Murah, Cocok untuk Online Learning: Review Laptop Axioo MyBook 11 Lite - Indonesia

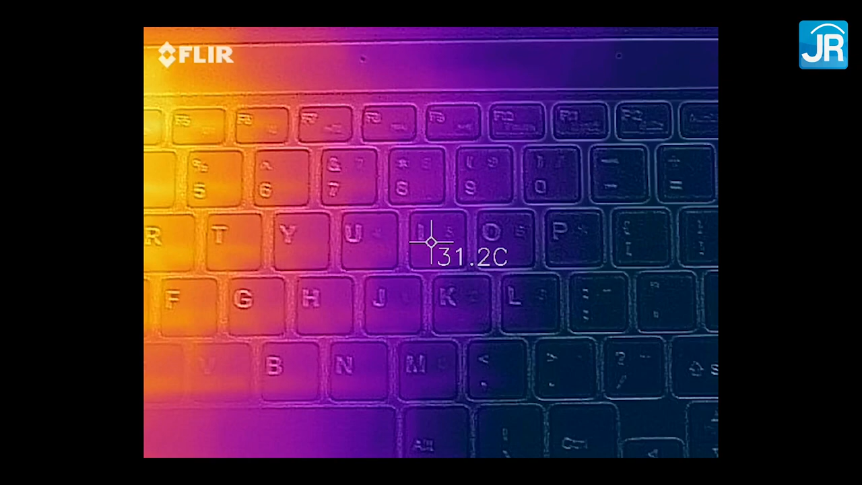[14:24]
On screen: spot 31.2°C
kiri atas Di sini dekat tombol Escape sini ya Itu suhunya bisa mencapai sedikit atas 40 derajat Celcius ya Untungnya area keyboard yang lain itu nggak ada masalah Ada di bawah 40
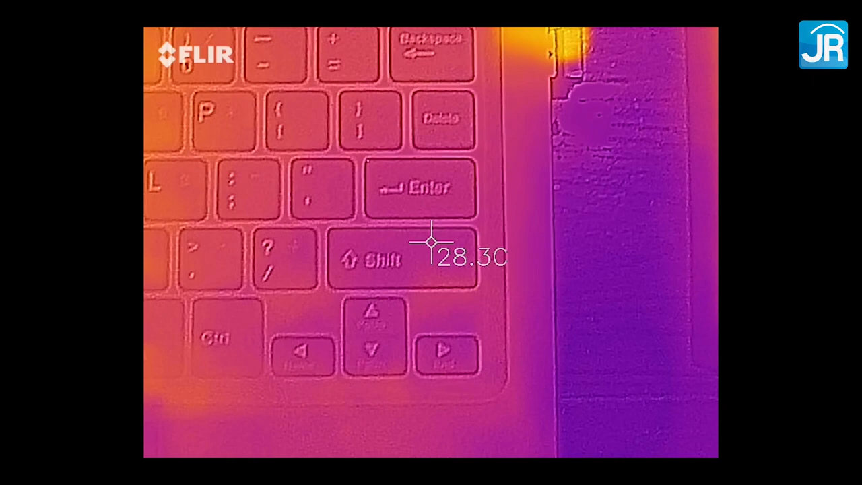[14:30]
derajat Celcius Dan suhu setinggi itu hanya dicapai pada saat load CPU-nya tinggi banget Tinggi
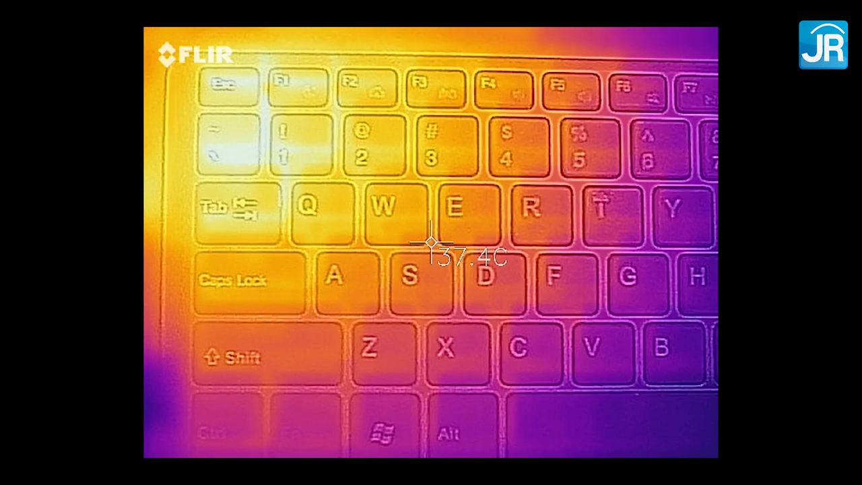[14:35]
di poin nggak masuk yakal gitu ya Tinggi banget memang ya Karena kita paksa aja tinggi
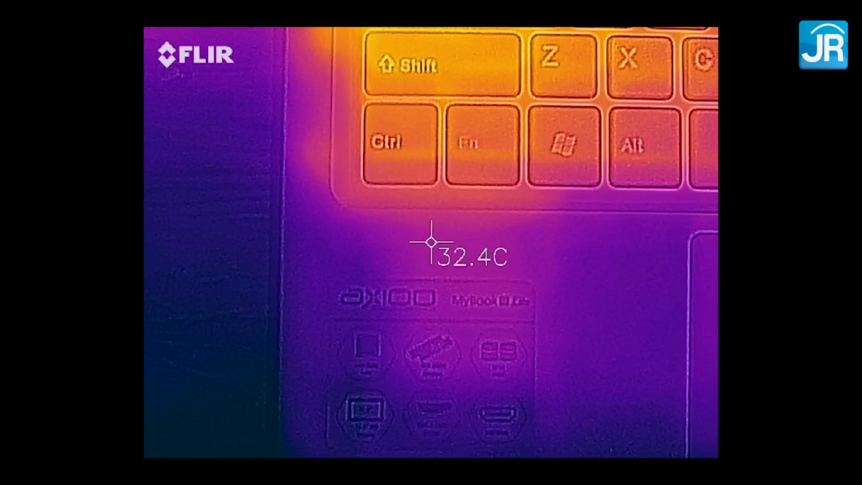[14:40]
On screen: spot 32.4°C
Area-area yang lain semuanya suhunya cukup rendah Oke mengenai harga ya berdasarkan official shop